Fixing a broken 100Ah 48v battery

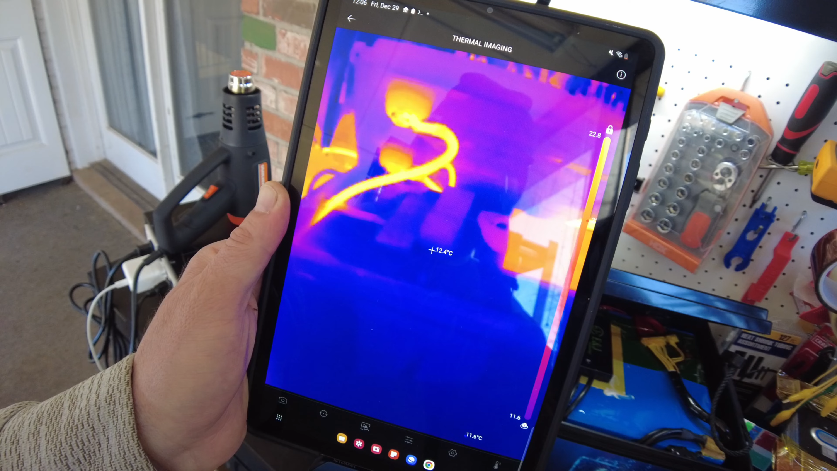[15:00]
On screen: spot 12.4°C
so we see the terminals and the wires there's the bms
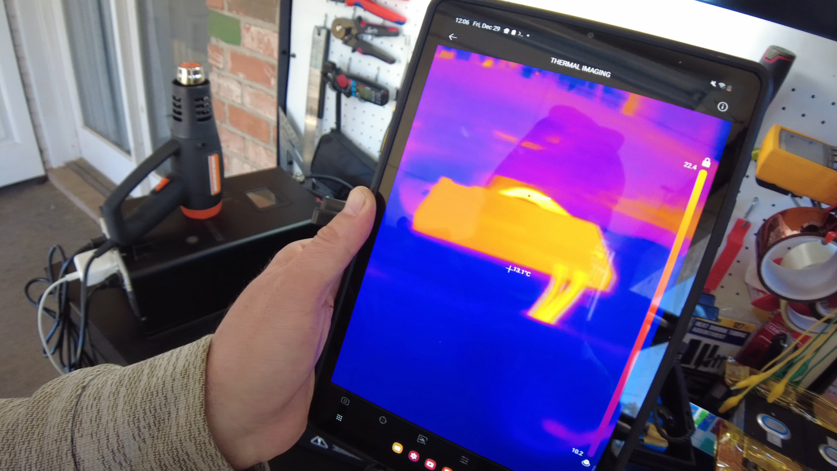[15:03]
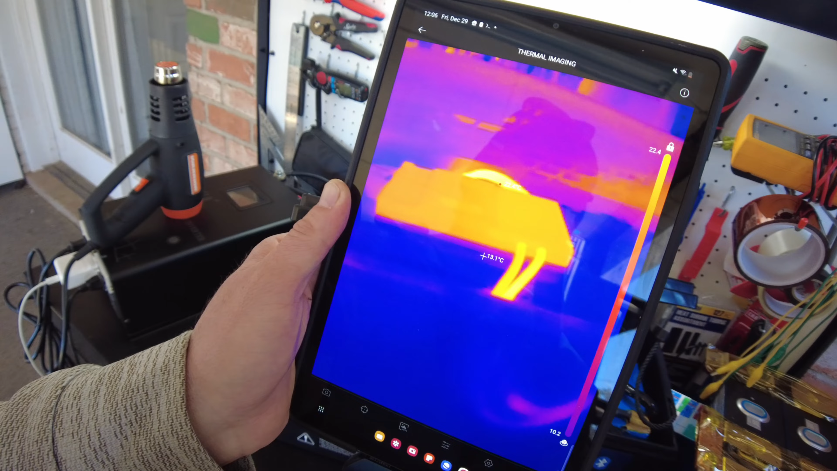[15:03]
and the wires coming out of it
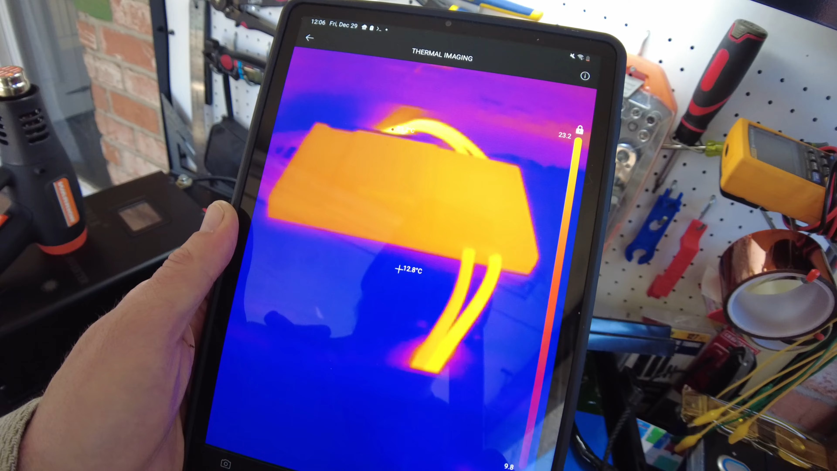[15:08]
On screen: spot 12.8°C
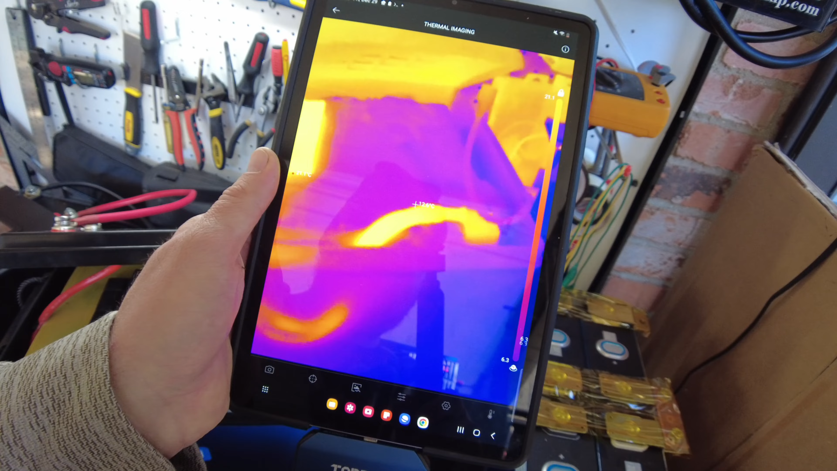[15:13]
and then the negative wire going into the battery now of course it looks hot but it's not it's just that it's hotter
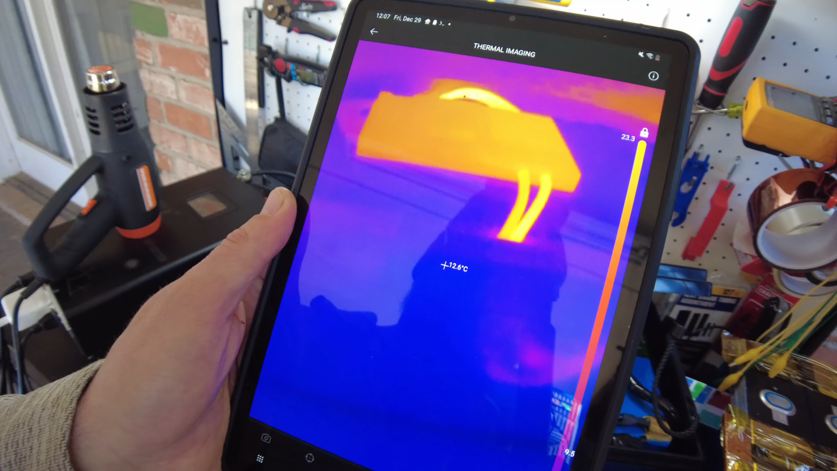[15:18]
On screen: spot 12.6°C
than everything else around it that's the way thermal imaging cameras work if
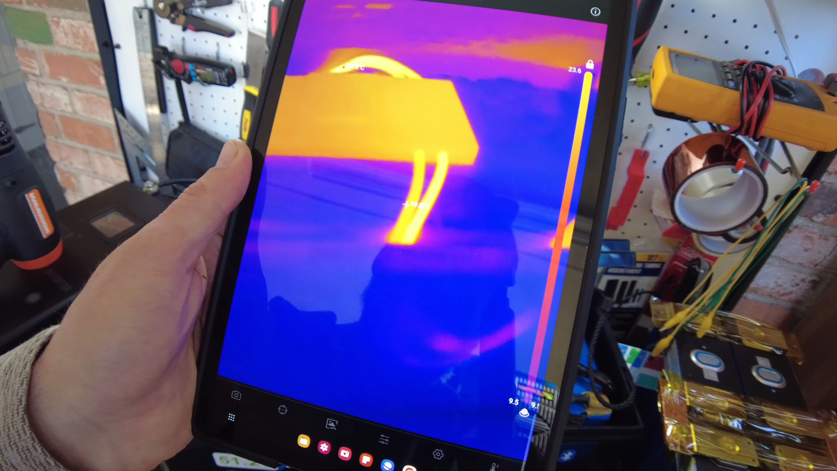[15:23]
we zero in on which looks like the hottest spot is this cable right here coming out of the bms or going into the bms we're showing
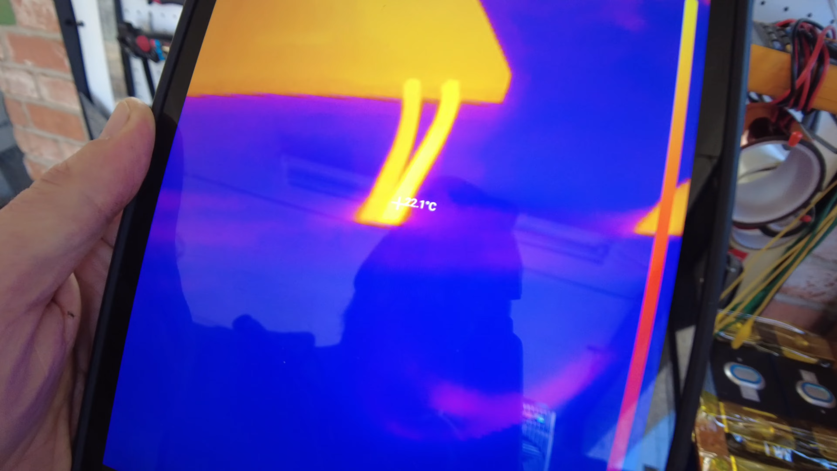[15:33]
like 22c which is just slightly over 70 degrees fahrenheit so nothing to be concerned with there so this is the front of the inverter where the
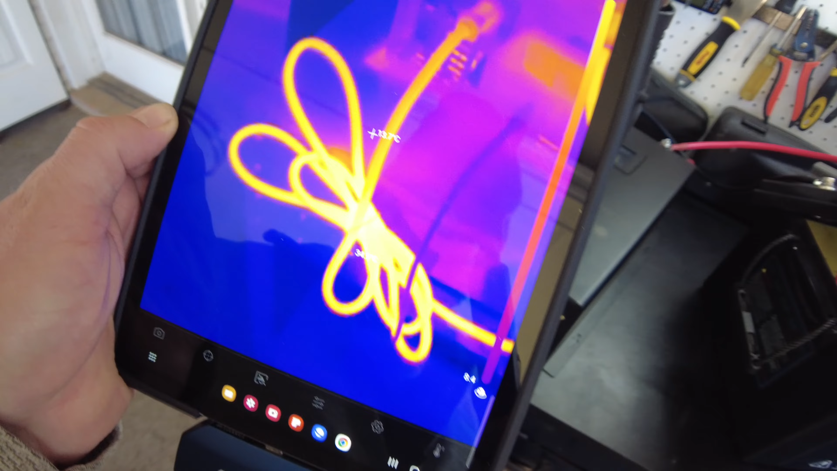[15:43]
ac is we're actually seeing warmer temps on the ac cable